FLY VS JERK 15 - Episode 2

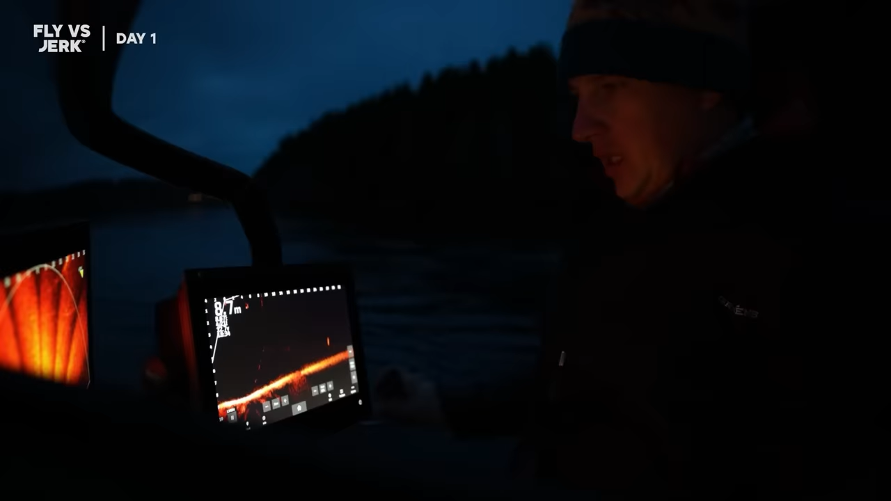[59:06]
One pike detected. Let's cast Roberts. Let's cast Roberts. Not huge one, but pike.